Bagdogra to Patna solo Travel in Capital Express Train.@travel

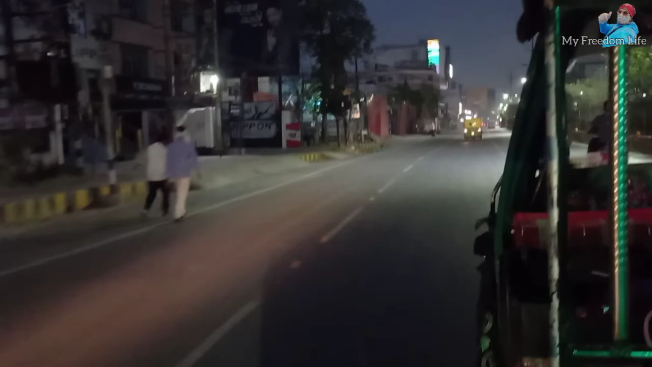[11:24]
बिहान बिहानी भैयाले पनि मस्त भजन लगाइरहेको छ है अटोमा, मजाको भाइब्स, पटनाको भाइब्स देख्न सक्नुहुन्छ।